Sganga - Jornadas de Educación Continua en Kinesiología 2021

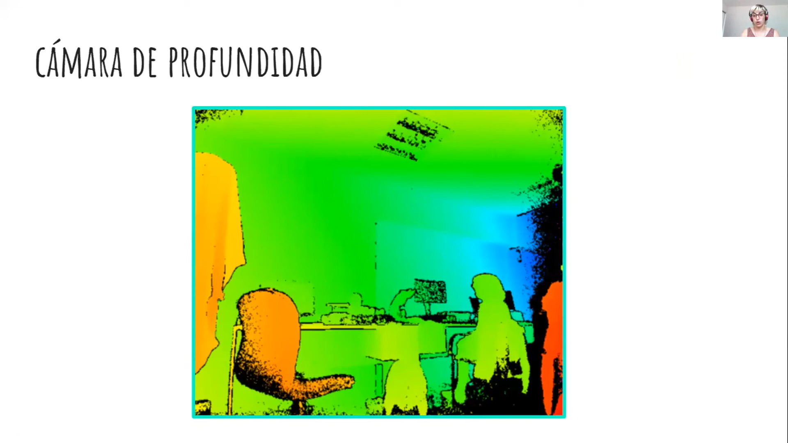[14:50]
Entonces, yo voy a poder saber interpretar, por ejemplo, que esto es una silla, y acá hay una persona sentada en un escritorio. Y esto lo hice a través de colores, a través de una interpretación de los colores. La cámara de profundidad se basa en emitir también unas de luz, este patrón lo va después a capturar,